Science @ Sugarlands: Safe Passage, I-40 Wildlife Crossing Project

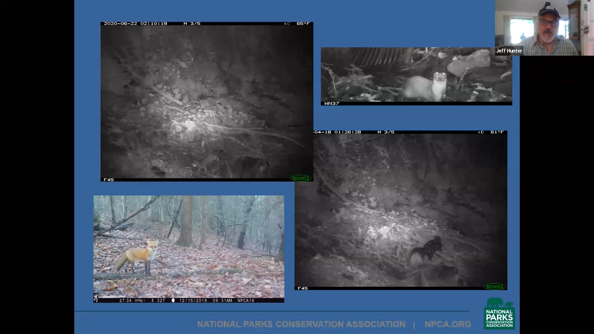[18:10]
And then the common red fox in the lower left-hand corner. We also photographed less often its kin, the gray fox. Gray foxes also like spotted skunks can climb trees. Who knew? So here is a photo
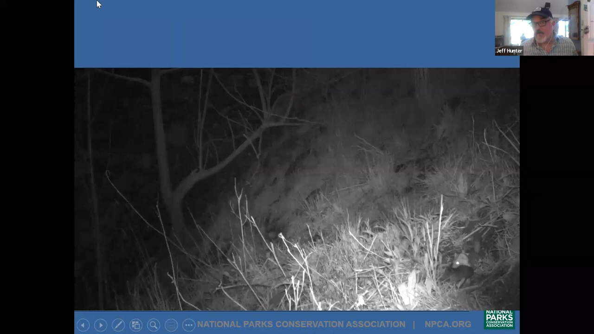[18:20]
from some new research we've just started conducting on Interstate 26 in Tennessee and North Carolina. And this down here is a long-tailed weasel under a highway bridge carrying a large rat. So he's this is one happy weasel right here. Look at the tail is up. Eyes are wide open. Ears are erect. And that is a big rat right here in the mouth of a little critter.
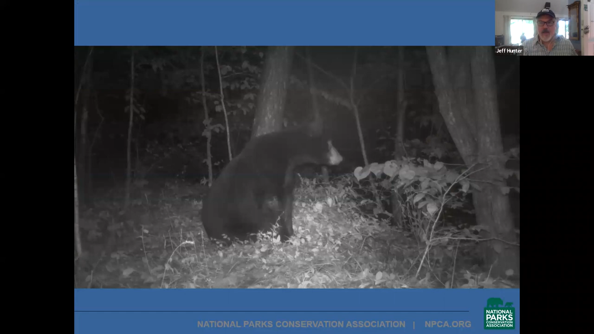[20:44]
We see this with coyotes also and other mammals sometimes looking down.
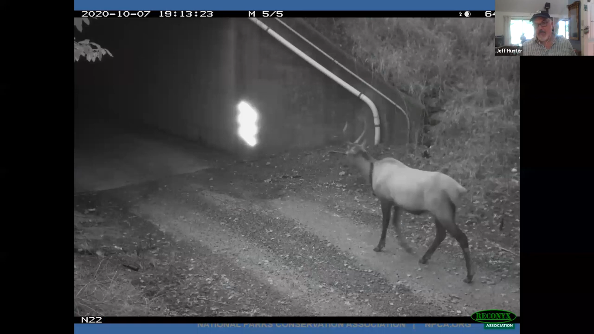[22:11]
now unlike that black bear you just saw this elk no hesitation whatsoever in one side out the other this young bull we call a traveler it was born
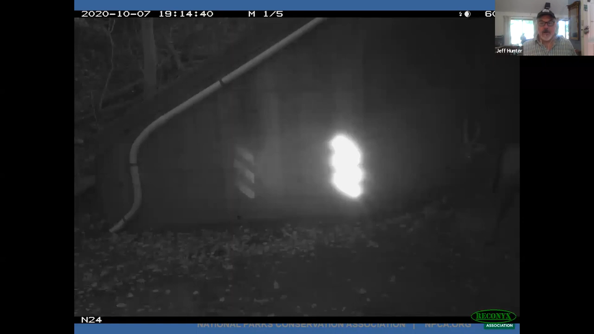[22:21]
in the park it left the park went down to South Carolina returned to the park went over to Tennessee came back to North Carolina crossed through this box culvert went back to Tennessee where it was legally harvested by a deer hunter in Tennessee whether you not have an elk hunt so but this animal before it passed certainly taught us a lot about habitat selection and what sort of habitat it moves through
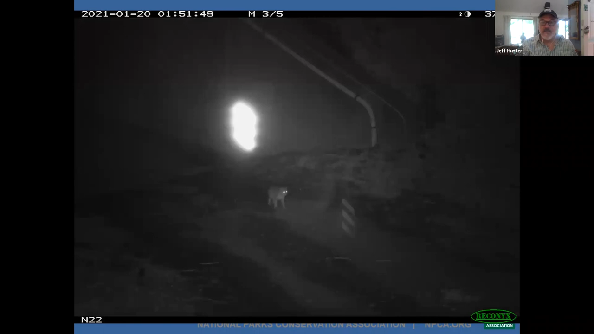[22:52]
this is a little bit harder to see but this is a bobcat again no no hesitation in and out bobcats are pretty stealthy they do prefer things like wildlife
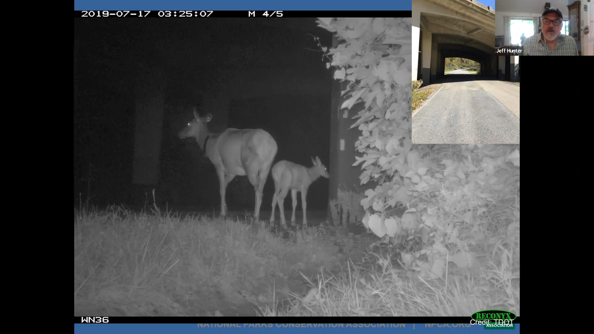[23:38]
the collar data and you can see she's wearing a gps collar here told us where she's crossing well guess where she crossed back to the park from the other side it's at waterville on the state line this is the Appalachian trail this is where hikers cross under I-40 and elk were doing the same thing so very smart animal as I mentioned they did cross the pavement multiple times and it's miraculous they're still with us
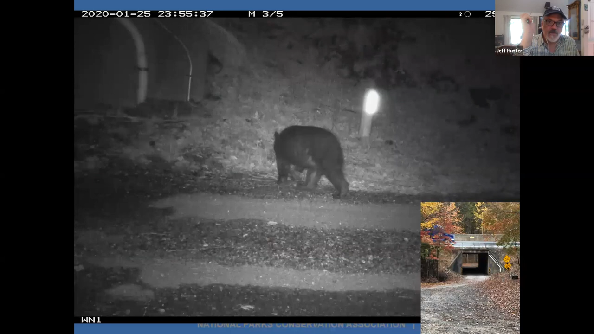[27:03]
this is the concrete box culvert where we saw some animals moving through this is adjacent to the Wilkins Creek tract I mentioned earlier that was acquired by the Southern Appalachian Highlands Conservancy and here's a large male bear diverting and crossing the highway at grade that's how they get killed it doesn't want to use this structure goes up top and we find dead bears here far too often so this is an area we're looking at fencing to improve the use of this structure and if that doesn't work potentially a wildlife overpass somewhere near here